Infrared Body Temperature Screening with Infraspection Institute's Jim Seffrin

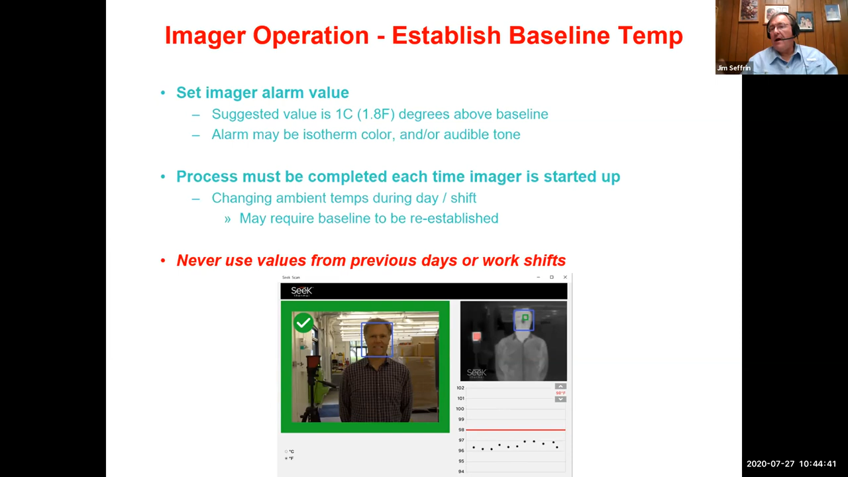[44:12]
It takes about a minute to run 10 people through and develop an average baseline and then set your alarm temperature. When it comes to ensuring imager performance, imager readings should be cross-verified with a clinical grade thermometer prior to commencing the screening of entrance or at regular intervals thereafter. If disagreement is found, you need to find out the cause for this and discontinue your screening until any problems that you've found are corrected. Here we can see a purpose-built imager. It's got a box.
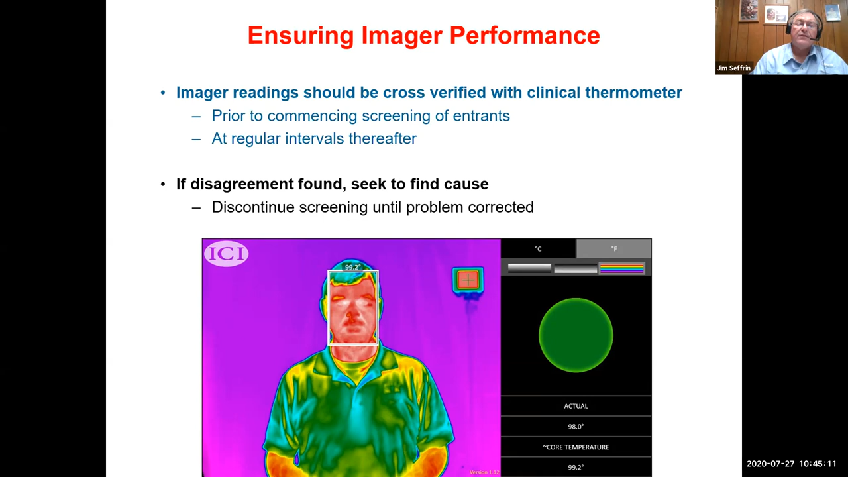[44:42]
This person is reading, if you can see it on your screen, 99.2. And this particular instrument gives a green light. It makes it really simple. It's designed to help eliminate operative fatigue.
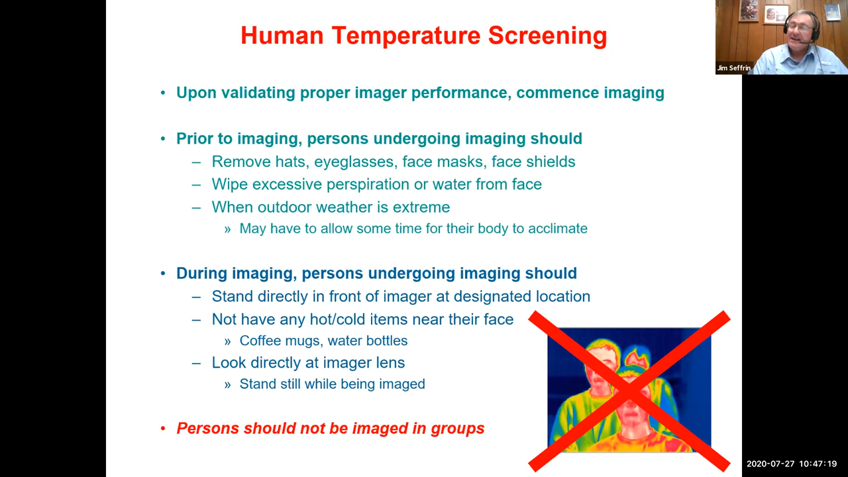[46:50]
So persons should not be imaged in groups whether or not the imager manufacturer says their imager is capable. Upon an alarm, you have the person move to a secondary screening area. Pictured here, we see a person who has alarmed this
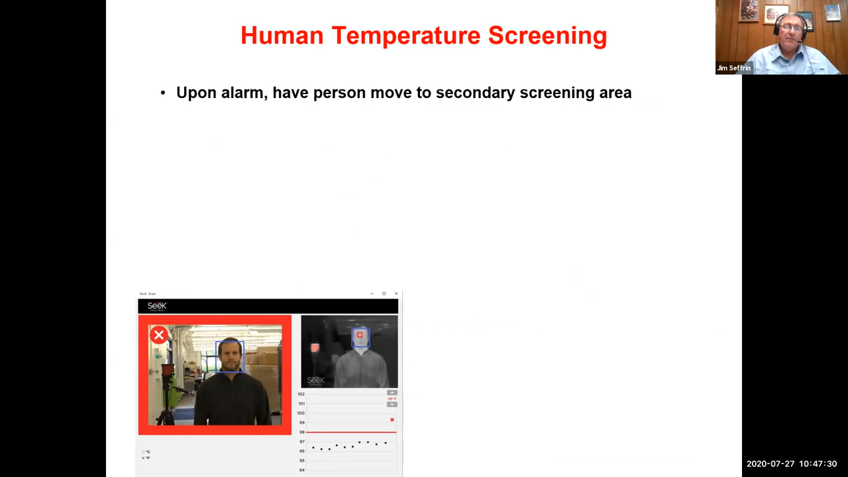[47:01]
particular image of the seek thermal shows a red box as opposed to a green box. You also get an X. This is a person who's gone above the preset threshold. This person needs to step aside and have his, in this case his, or it could be her, body temperature checked using a contact or non-contact clinical grade thermometer.
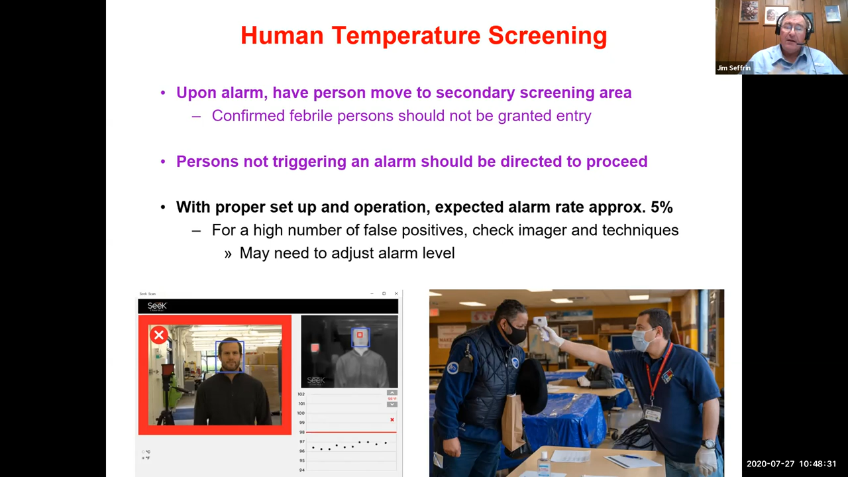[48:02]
So, you could have a higher, but the expected alarm rate would be around 5%. Should you have a high number of false positives, check your imager and your inspection techniques, and you may find that you may need to adjust your alarm level.
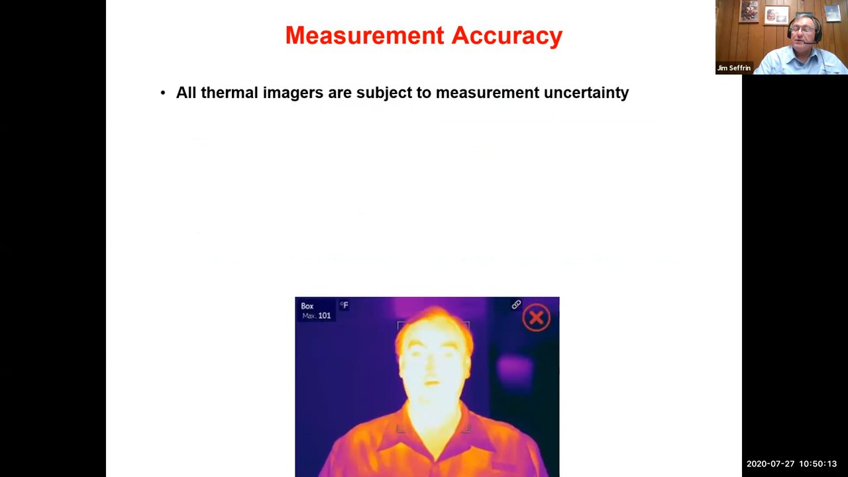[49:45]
These are often referred to as accuracy specifications. A typical value is within, or you can also read that as plus minus two Celsius degrees or 3.6 Fahrenheit degrees. Systems that have integrated black bodies. These are dedicated, very expensive systems ranging anywhere from around $8,000 and up, although there are some cheaper than that. They are typically within 0.3 C degrees. They're designed to be highly stable and accurate.
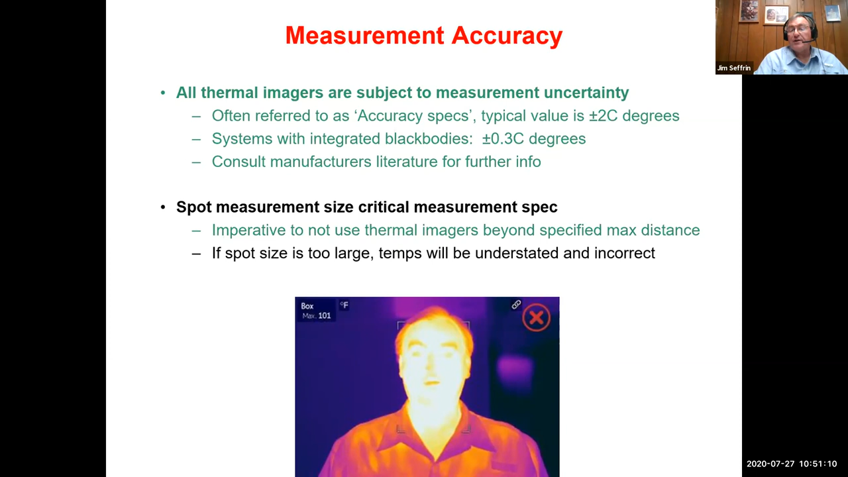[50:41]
It's imperative to not use thermal imagers beyond their specified maximum distance because you will understate temperatures for screened persons, thereby allowing potentially febrile persons to slip on by. If your spot size is too large, temperatures will be understated and incorrect. Again, as I said just a moment ago, understated body temperatures are a problem because they allow febrile persons to go undetected,
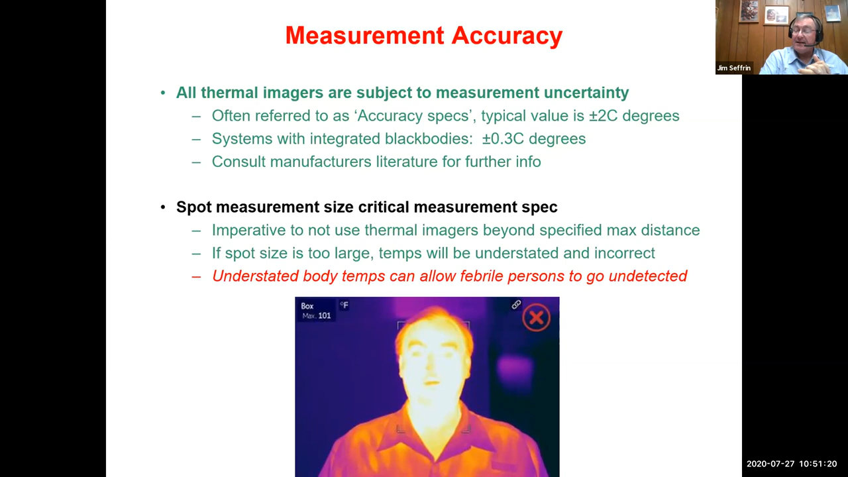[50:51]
potentially entering a facility and mingling with others where they could become infected.